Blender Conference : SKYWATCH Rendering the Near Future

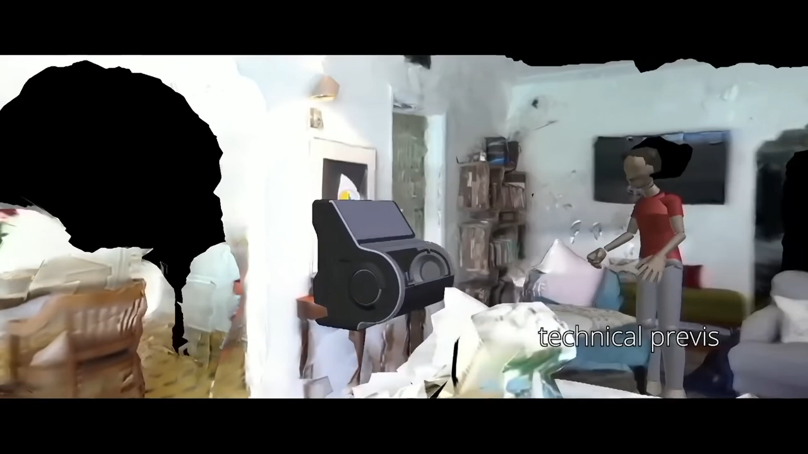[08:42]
In this case, I did a 3D scan, and I did a technical previs pass.